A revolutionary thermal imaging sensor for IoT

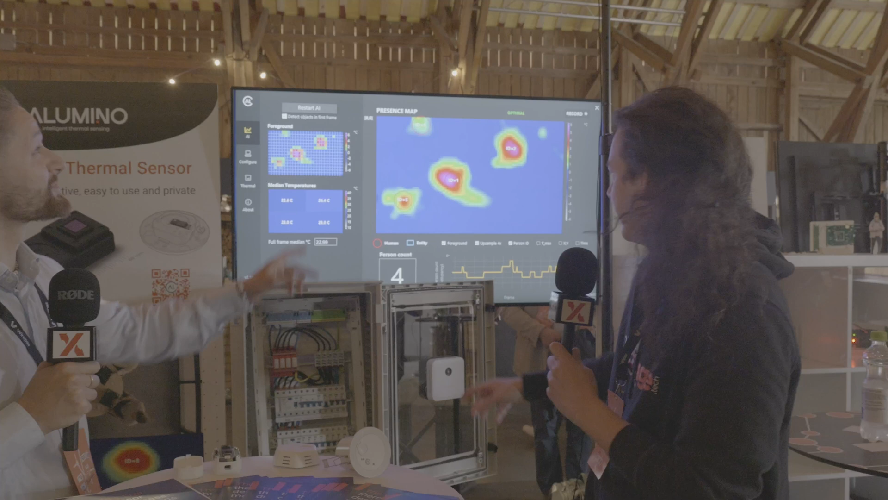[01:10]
No, no, so it's actually above your head. Oh, it's this one. Yeah, okay. So, what you're seeing here is a sensor
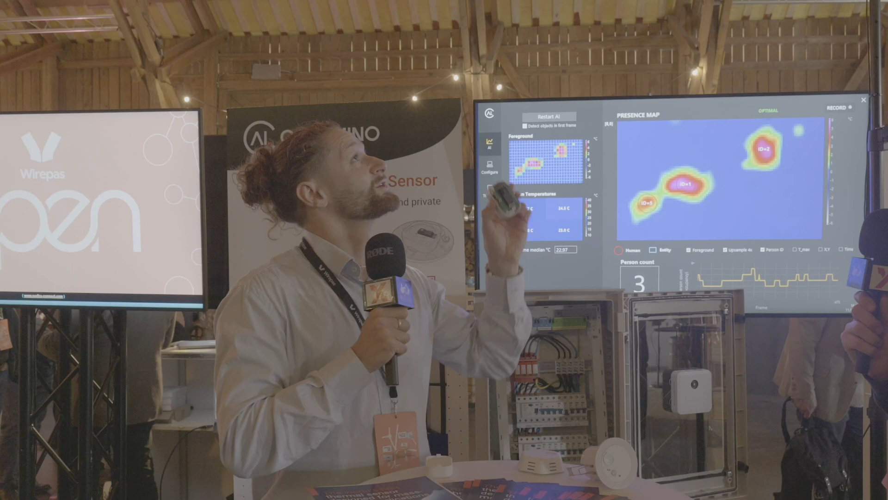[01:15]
feed that basically is showing infrared imagery.
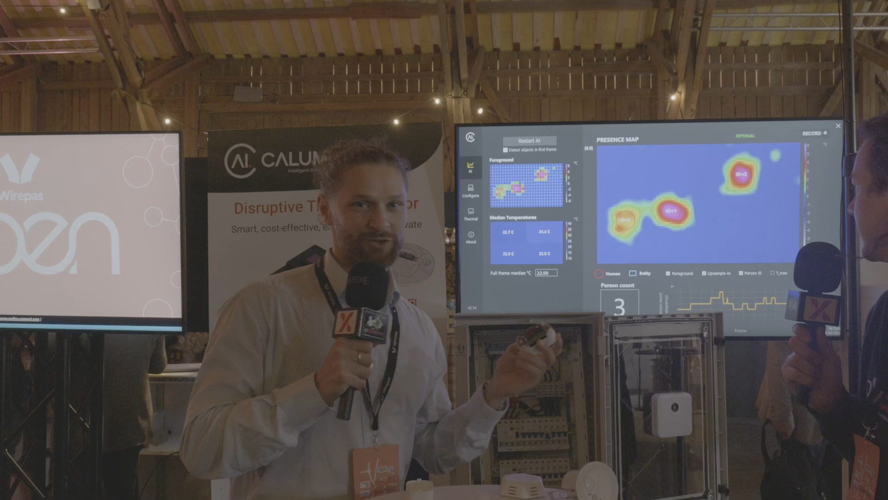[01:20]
So, we created a low-resolution thermal image using our proprietary technology, which is here.
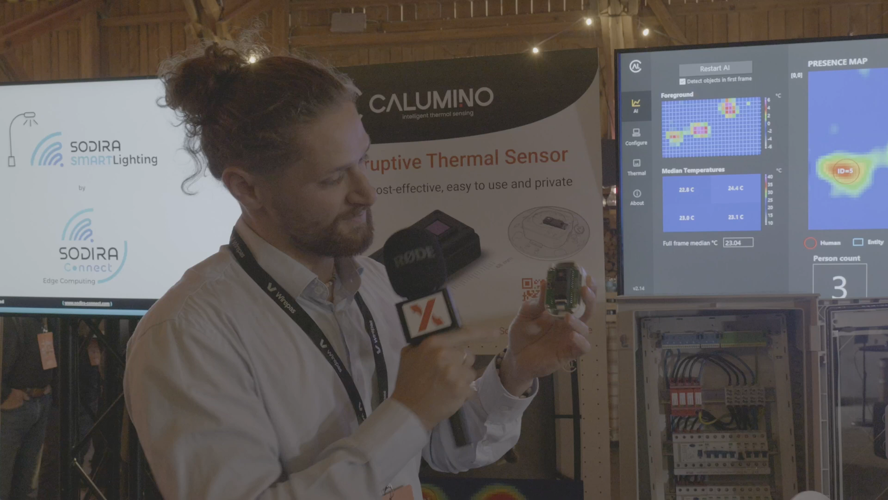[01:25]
And so, what we've done is we've basically installed that above us as a demo,
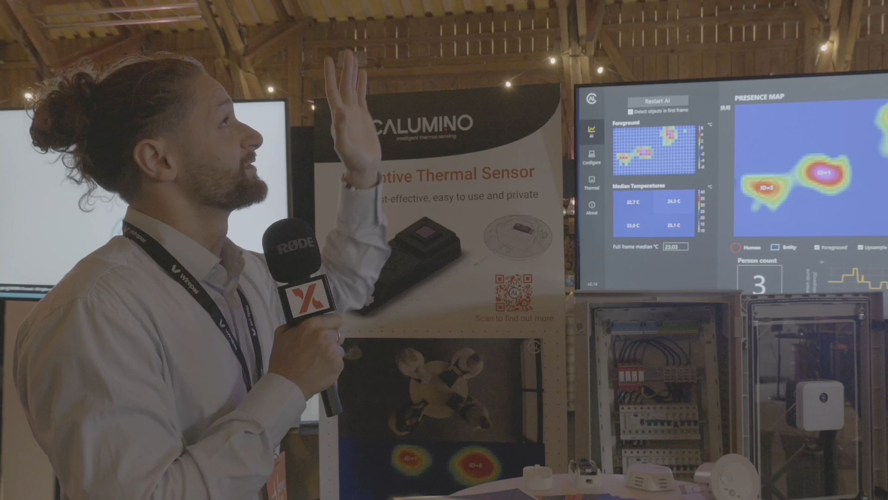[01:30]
and that is the typical install location at site.
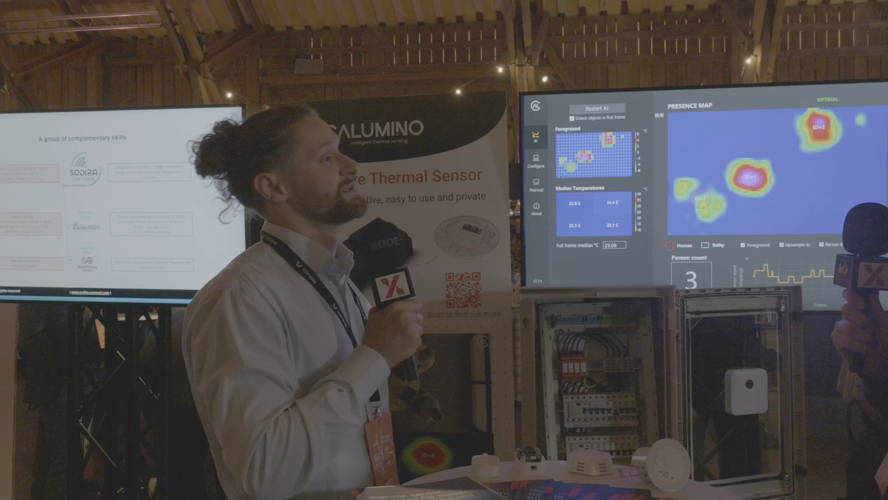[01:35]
So, that'll be, you know, in a roof space, for example. And what you can see here is the feed that we get from the device plus the output that we have here,
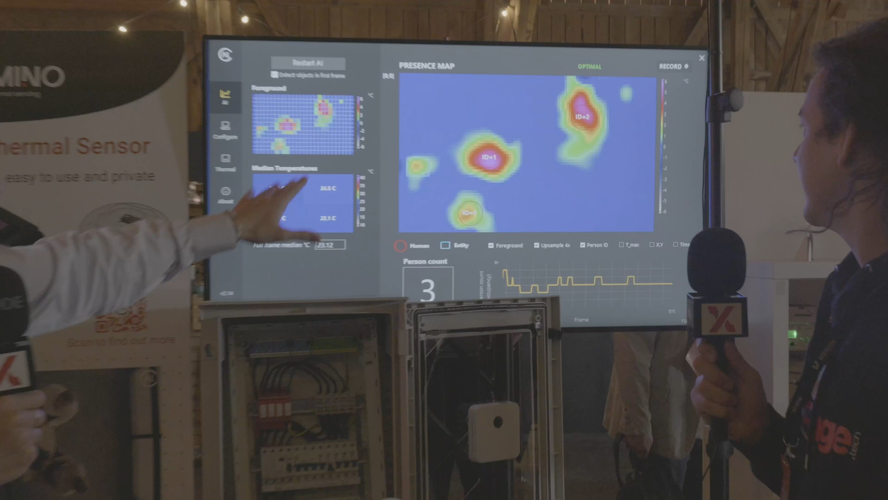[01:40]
which is the person count.
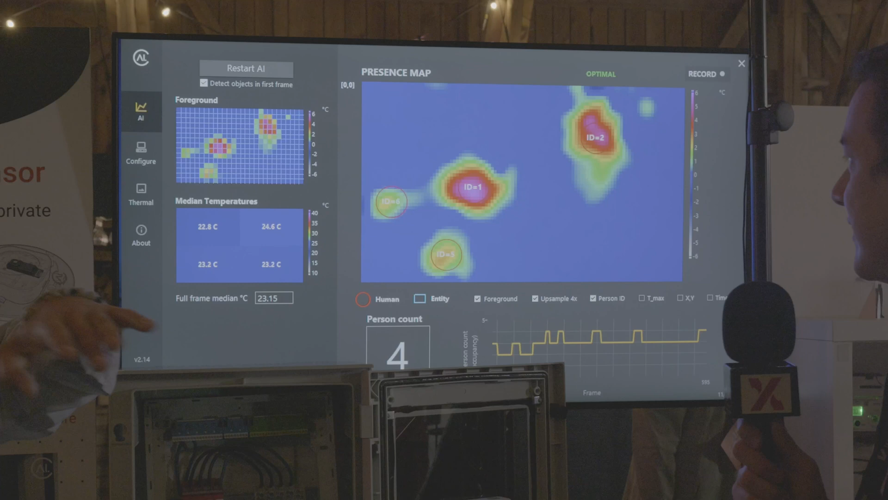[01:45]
So, in a 40-square-meter area, we can see the person count, and we can also see exactly where in the space,